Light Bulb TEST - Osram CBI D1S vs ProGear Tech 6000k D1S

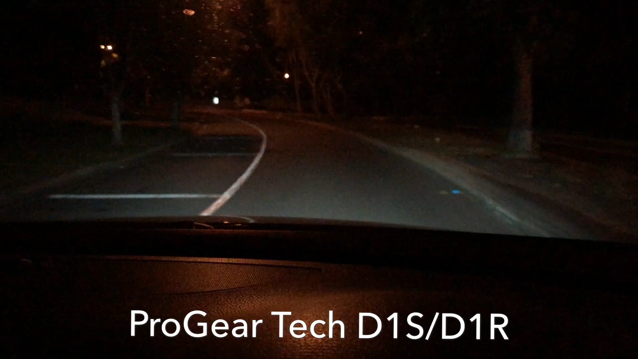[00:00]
These are the No Name brand ones. Well, they had a brand, but they were, um, yeah, relatively unknown. I had never seen them before. It was literally a, um, almost a white packet box. There's no depth to the light that you can flick the high beams on. It does nothing. Well, it does nothing. It does something.
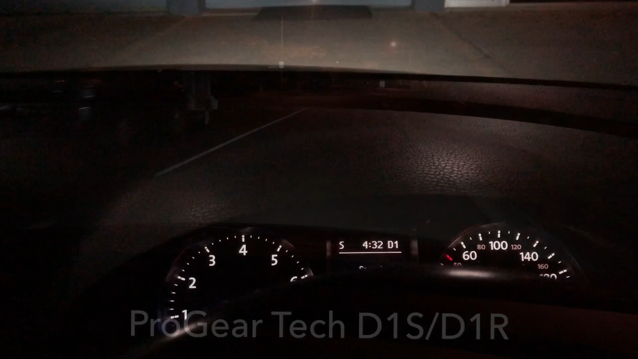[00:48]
There's not a hell of a lot of light coming out of it. This is another view of the, um, cheap lights.
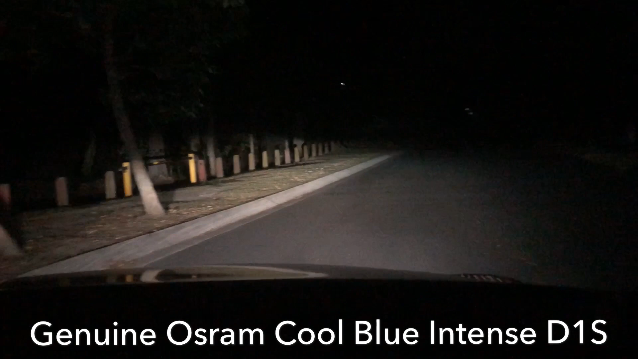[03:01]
These are the Osrum Cool Blue Intents. You can see there is a huge difference. So, distance-wise, easy, easy, ah, 100 metres down the road. Ridiculous. You can see the signs illuminating well and truly in the distance.
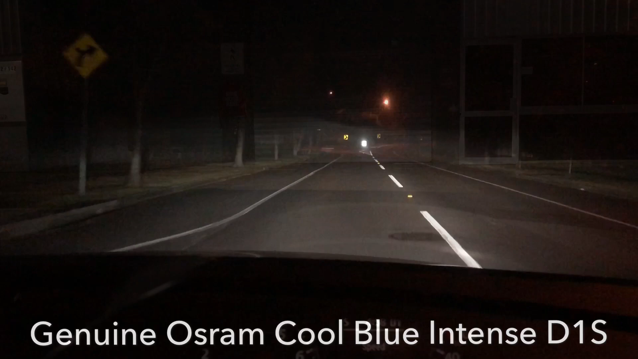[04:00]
That's the same view. Looking at the workshop door.